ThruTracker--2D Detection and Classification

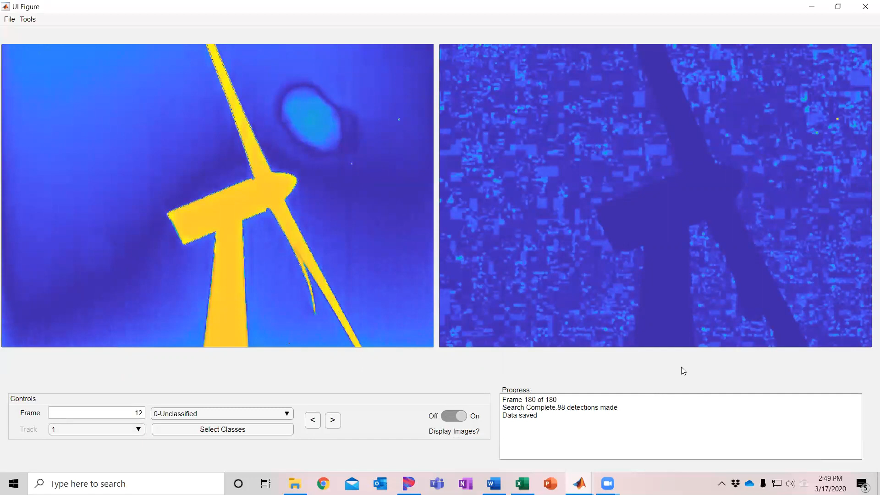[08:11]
So it's processing those 180 frames and it's just showing snippets every 10th frame of the update and it's finished processing those 180 frames shows down here that it detected 88 objects and it saved the data in that file that we had set up. So now it's automatically tracked it and made those detections into a number of tracks.
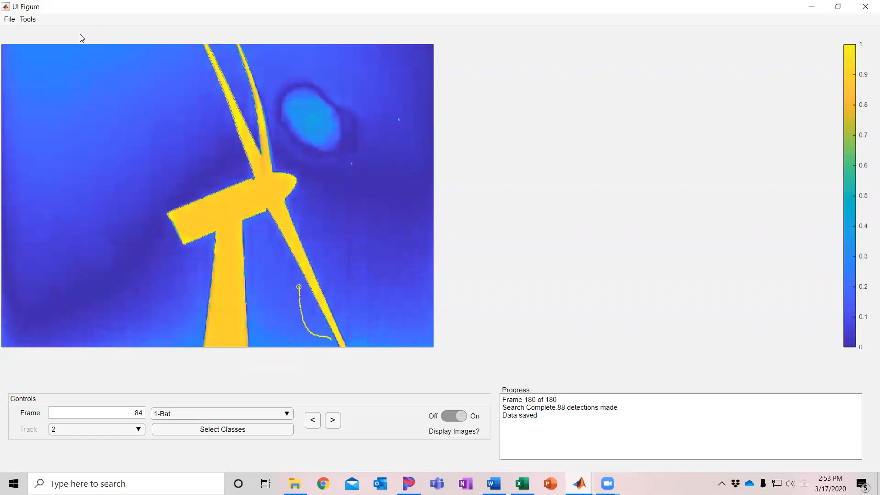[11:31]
So this allows you to rapidly go through and process classifications manually. Now I'm going to show you what a classification and detection file looks like that I ran overnight for about a nine hour file that we recorded at the NREL and we can just load a new project here and I'm going to go to where I save that on my computer.
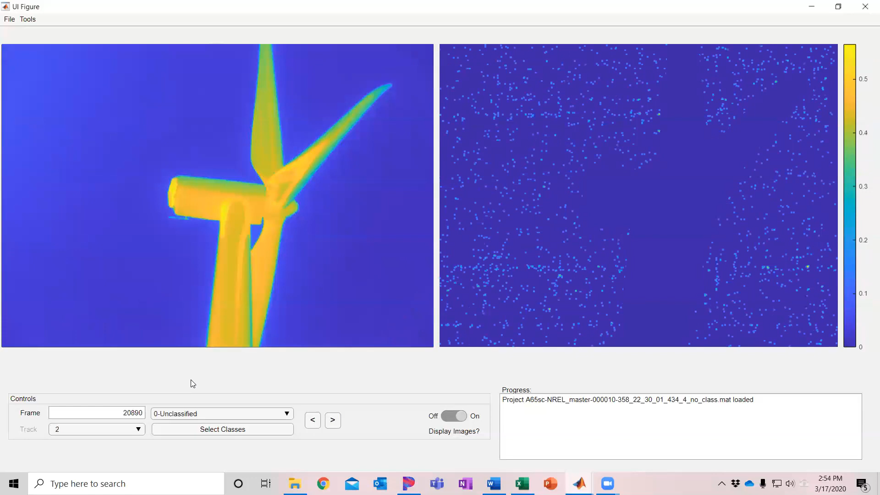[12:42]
So I can do number five uh no six airplane and then go to the next track and this one you can see it picks it up and it's pretty close to the background noise but it is able to track it. That looks like some kind of animal to me so I'll just call it a five and go to my next one.
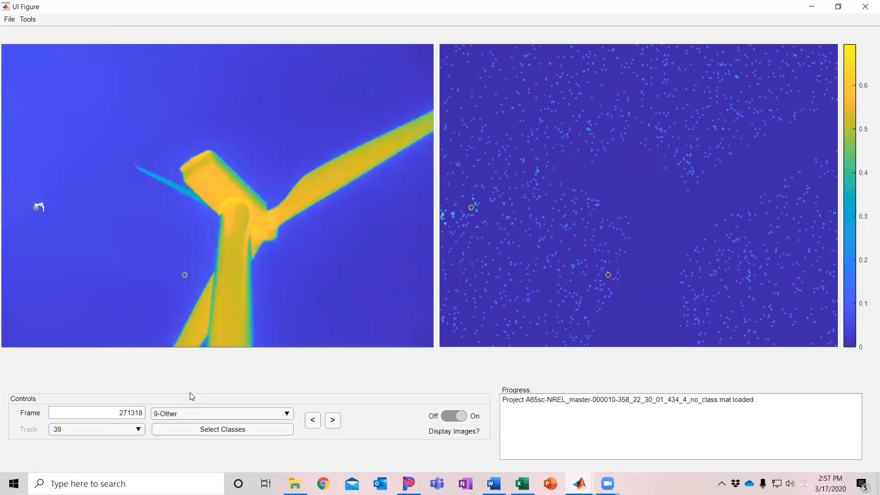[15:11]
You can quickly just kind of step through these and make sure that there's no animals. These all appear to be clouds. And so this can save you quite a bit of time. We can also build additional classifiers for example to help identify obvious tracks that are insects for example that are moving too fast for it to be a bat.